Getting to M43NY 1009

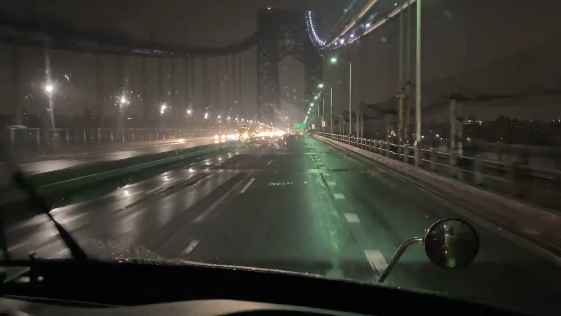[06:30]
Uh it's definitely uh wasn't designed for three tractor trailers to go wide here. We're pretty lucky right now like I said we cleared all the traffic and uh we're looking for exit two. It'll say Amsterdam Ave and uh we're coming up on it now and this is the part I was telling you about right here when we start to uh dip down here.
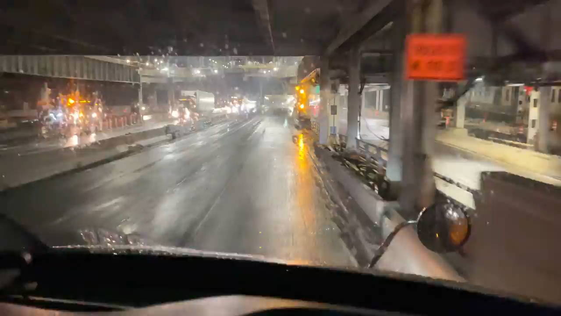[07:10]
It gets real real tight right here and uh you definitely don't want to be side by side with somebody. So this is the lane we wanted to be in as I was saying earlier uh you know we try and line up on the right lane.
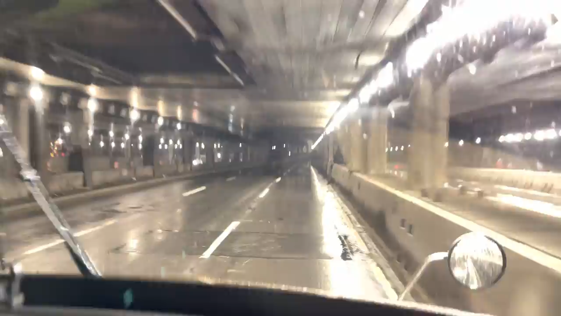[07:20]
Uh now we're going to be sharing the off ramp with uh the people to our right here.
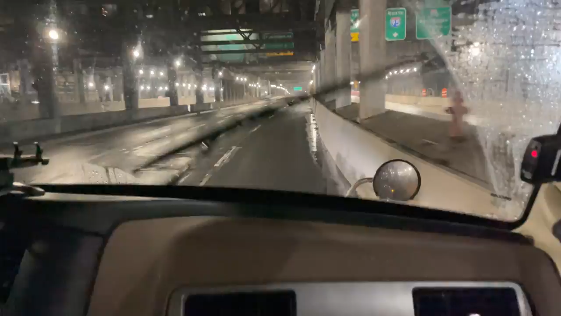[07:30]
So you want to kind of start looking in your mirrors especially your fender mirror when we come up here. I'm going to have your turn signal on and uh this is exit two. It says Amsterdam Ave. I don't know if you can see that there uh University Ave Amsterdam Ave and like I said we're sharing the off ramp with these people here. We're actually coming across to the right so we want to make sure we're in our
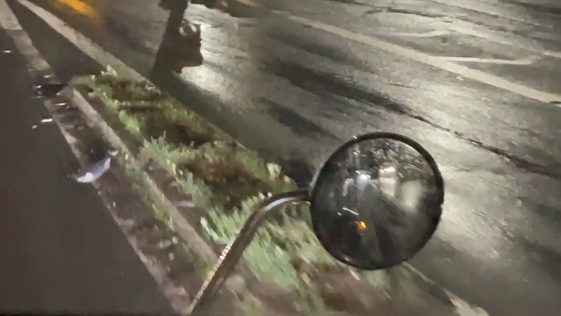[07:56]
mirrors uh we clear to make sure there's no traffic coming and we're going to go all the way to the right here.
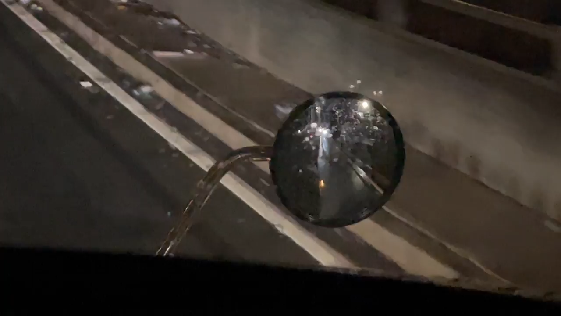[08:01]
Got my turn signal on nice and early and we're going to stay to the right uh follow this back in here says Amsterdam Ave.
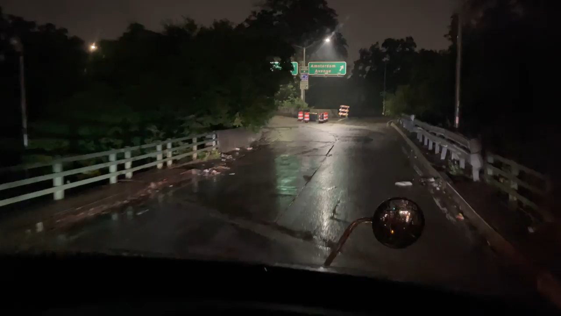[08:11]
Be real careful back in here. Uh doors locked uh I always tell
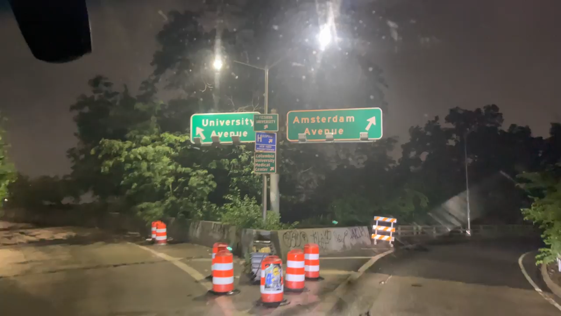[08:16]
everybody uh window down a little bit uh just so you can hear the traffic and the ambulances.
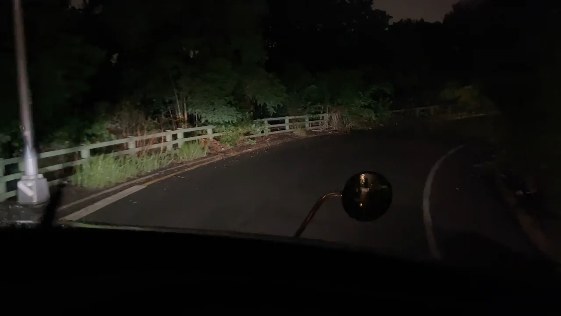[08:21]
A lot of homeless people live back here uh you got to be real careful. There's a park right to our left and uh they tend to walk uh through here. It's kind of dark in here and so you want to be real careful you don't run somebody over back here. Uh it's one of those kind of areas uh that
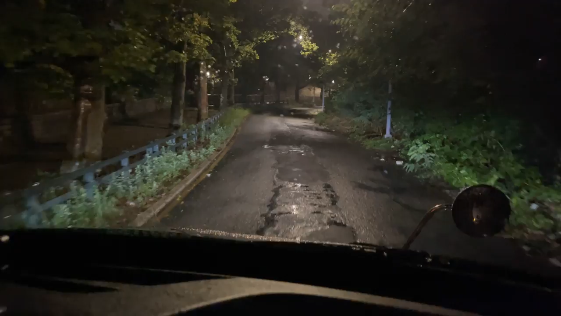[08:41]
you just got to be a little extra careful uh in New York City I tell everybody all the time uh the ambulance and police officers fire trucks don't really care about red lights. That's more your responsibility. Uh you want to have your window down a little bit radio off head on a swivel and uh kind of paying attention.
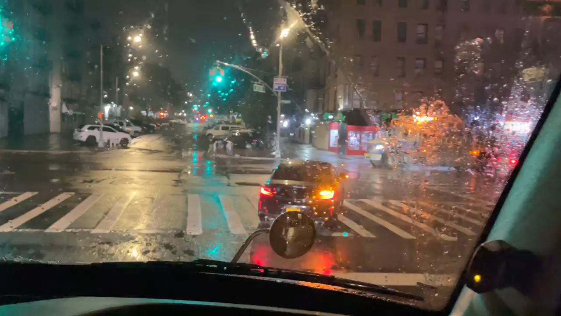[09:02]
Now we're going to make a left here on Amsterdam Ave.
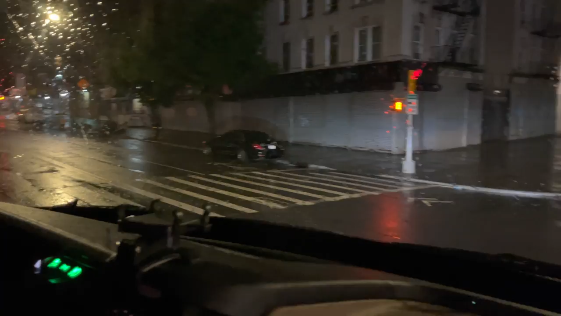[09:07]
Uh this is the uh our little food trucks here they're usually lit up pretty good but they're not lit up today.
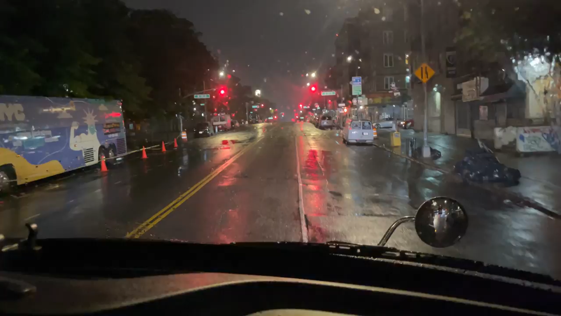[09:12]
I guess uh just a little too late and a little too wet the weather but some of these little food trucks here uh one of the landmarks when you come back to leave New York City to go back to the George Washington Bridge but they're not lit up very well today. But uh this is 175th 4th Street.
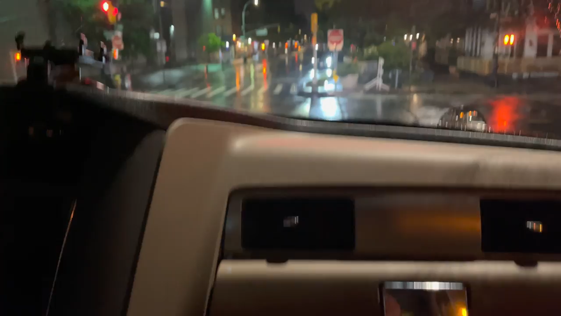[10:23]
in front of us here and uh up 10th Ave on the way back out. But as of right now we have to make a left or right. We are making a left onto Cathedral Parkway or 110th and one block make a right onto Columbus.
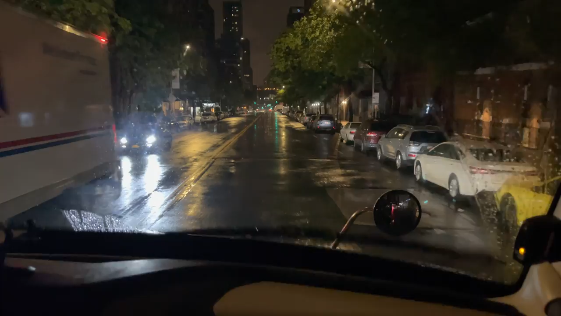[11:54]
up to New York is uh try and stay in the middle. Stay away from the curbside, the traffic, the cars, uh people walking in and out of cars uh because uh sometimes you don't see the signs of life. Uh people just jump in the car. They only turn their lights on and take off and uh like I said you want to try and stay away from the uh the activity on the shoulder there on the curb. If you can stay in the middle.
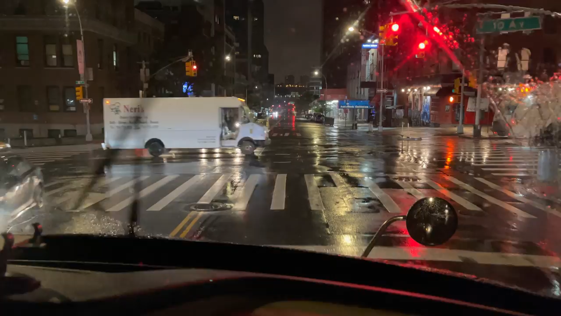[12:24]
This is 10th Ave uh which we just made the left or right back at 1 10th. That's how we'll be leaving. It turns back into Amsterdam.
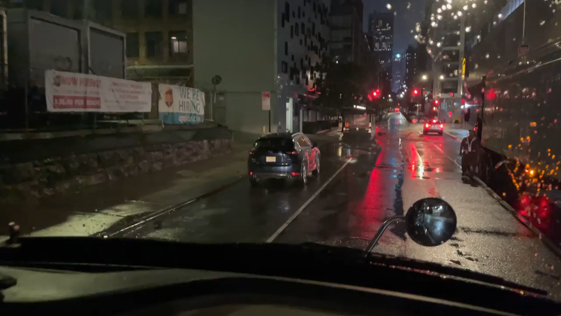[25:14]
He doesn't they don't normally park here. So this is back where we came out to our left here a minute ago.
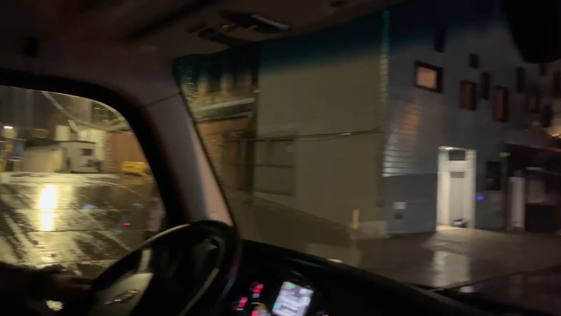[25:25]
That's our yard where we inbound it. And uh this is sixth bay.